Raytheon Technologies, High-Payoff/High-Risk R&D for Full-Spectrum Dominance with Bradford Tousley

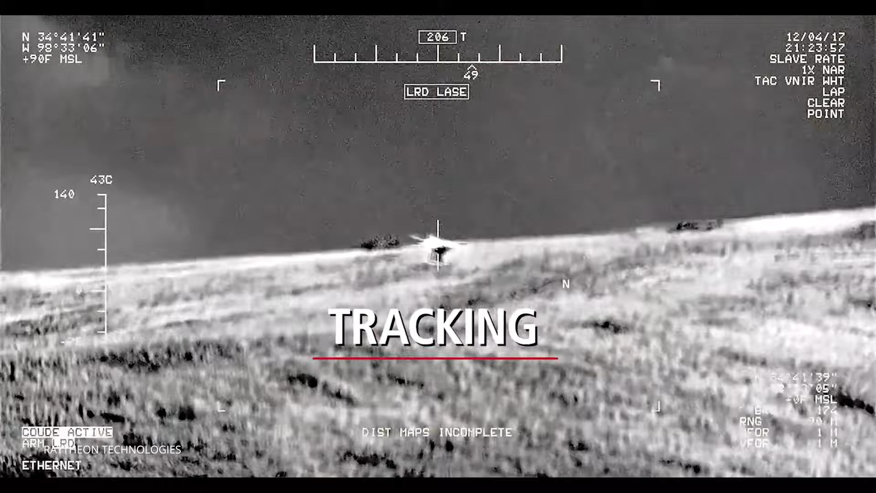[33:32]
a DJI Phantom 4, or like a drone like this size? Yeah, I'm not going to get into specifics of the employment, how long it takes.
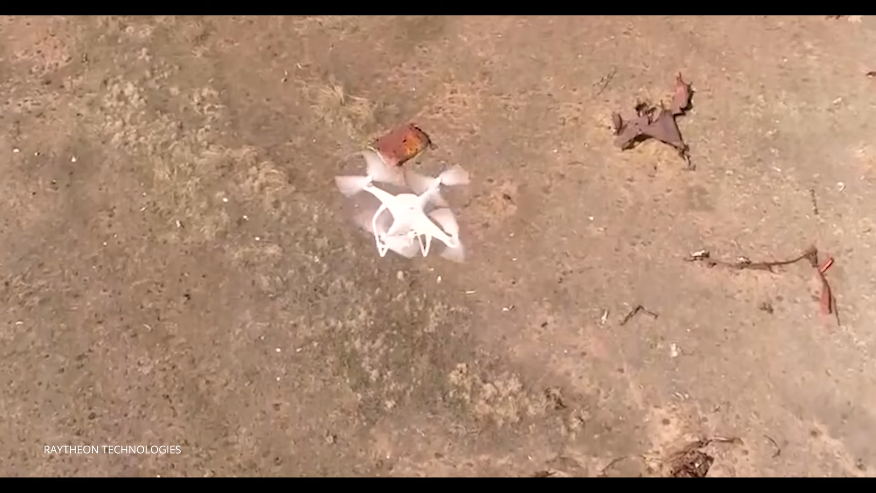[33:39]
But suffice to say, within that 24-month prototype program,
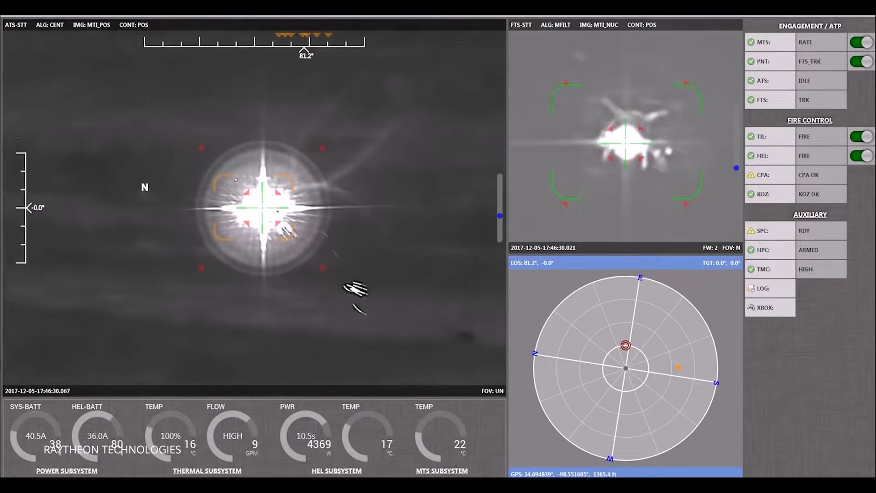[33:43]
we validated that, you know, in the case of HELWS, a 10-kilowatt system can bring down a quad, a quad drone, a small drone.
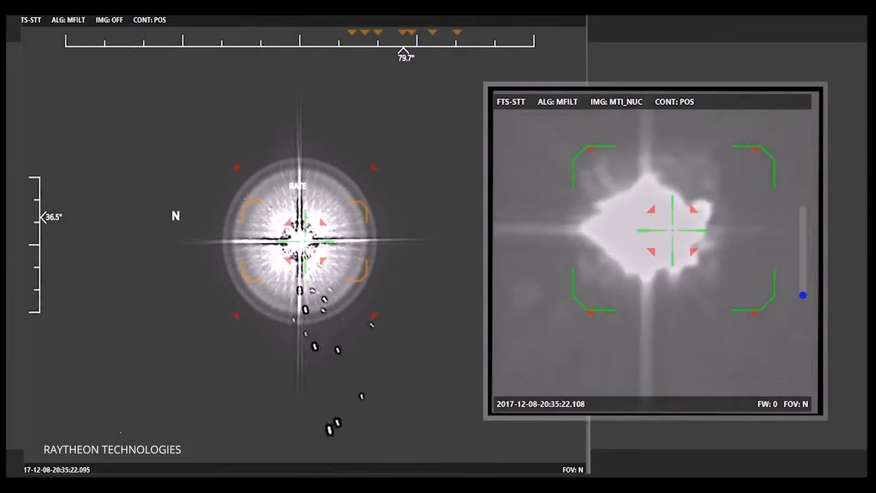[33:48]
And we validated that within that program. Have you tried it with the SWARP drones?